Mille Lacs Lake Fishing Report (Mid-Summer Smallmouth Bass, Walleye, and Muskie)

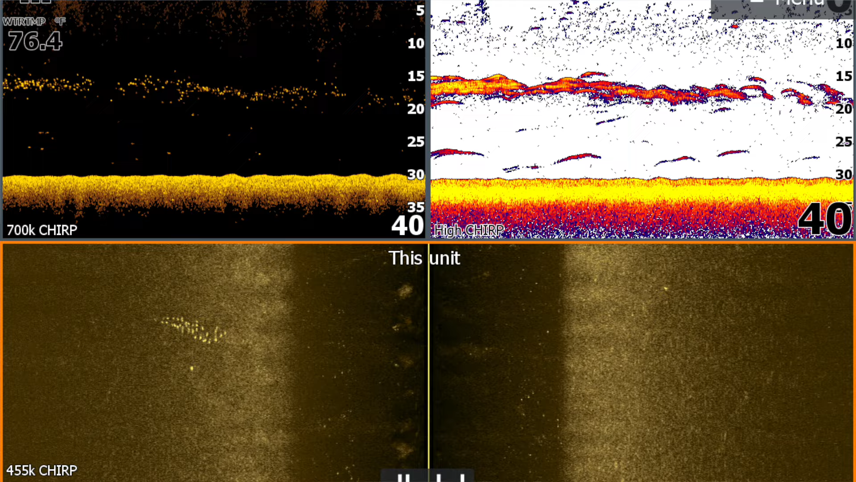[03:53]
And I'll definitely focus in on areas where I see a lot more bait, especially tulipy. If you're on an edge of a flat or a point of a flat and it's got a lot of tulipy around it, you can almost guarantee that there's going to be some muskies in that area.
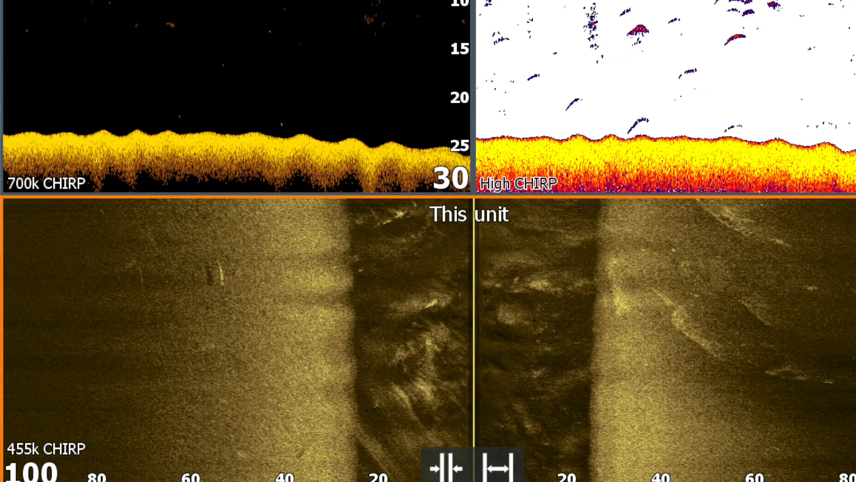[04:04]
Moving on to the walleyes, there's a variety of different techniques and areas a guy can catch walleyes at this time.
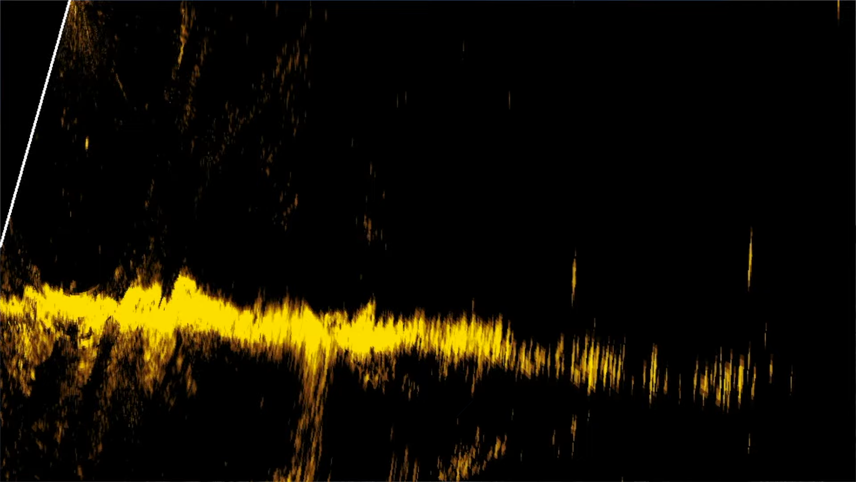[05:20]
A couple feet above their head, we're fishing them pretty high and the fish just come right up off the bottom and grab them. It's an excellent way to track fish down and get bit throughout the daytime hours.
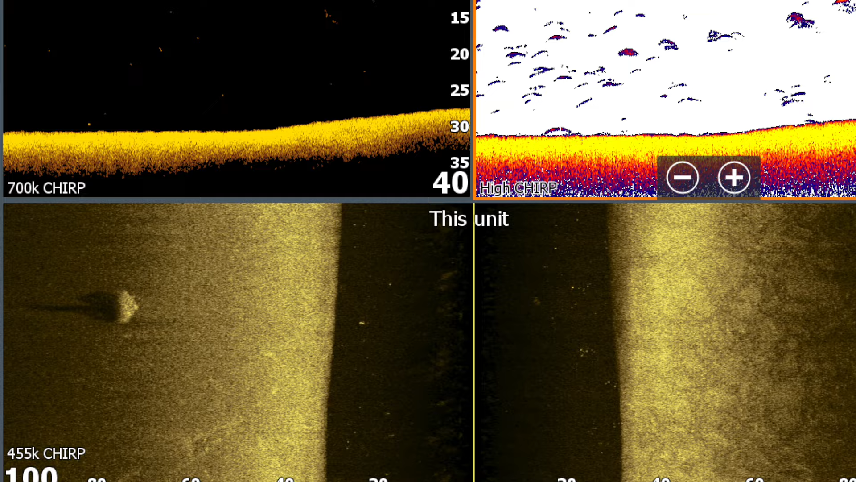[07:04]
and you see big clouds of them out in the main lake, out on the deeper structure. And what that'll do is it'll change kind of what the fish are keyed in on. This has a really dramatic effect on the walleyes.